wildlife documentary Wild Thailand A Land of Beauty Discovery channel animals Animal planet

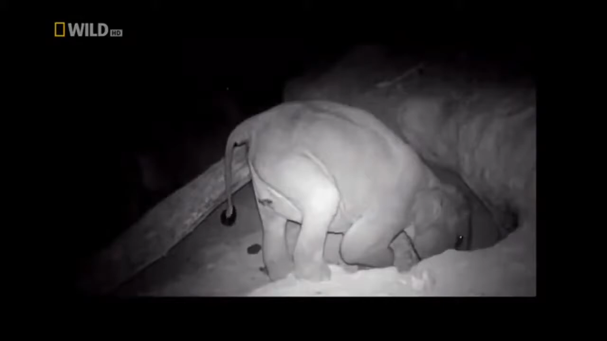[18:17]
An important dietary supplement that, apparently, they are not able to find elsewhere.